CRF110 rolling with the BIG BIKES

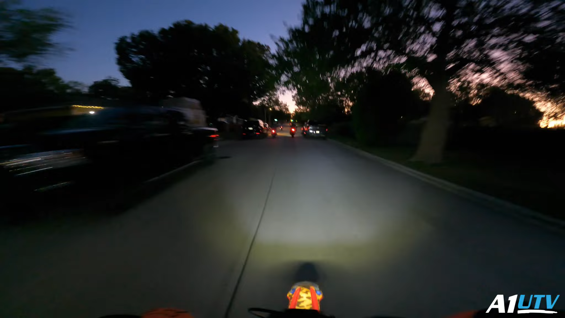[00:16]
so we're gonna be moving pretty fast tonight because i'm literally the smallest bike here there's a
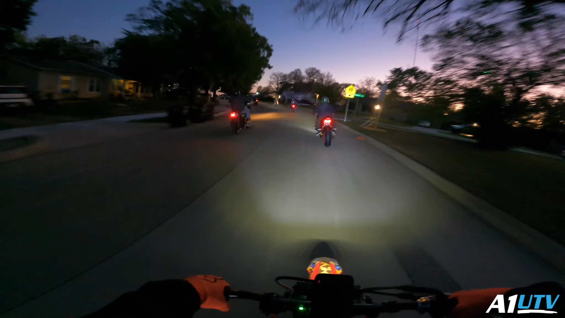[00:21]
couple grams but we're just gonna make do with what we got we're uh we're on a 16 tooth front sprocket on this thing other than that this bike is stock for those wondering it's pretty chilly out here tonight i'm not gonna lie it's kind of cold
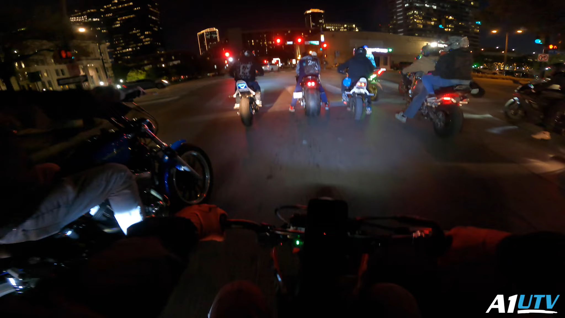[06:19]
Damn, bro. Look how big that freaking tire is.
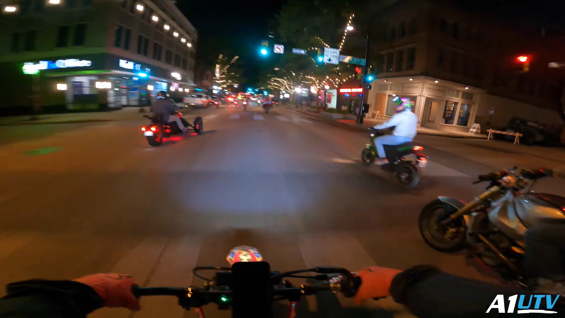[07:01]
I'm like shining my headlight in their face. My bad!
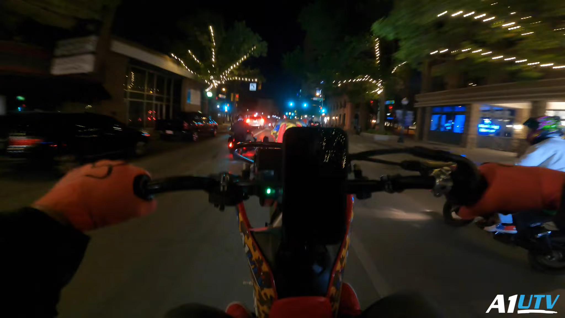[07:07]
Man, it's really hard to work around this guy. Looks like I'm driving around a car.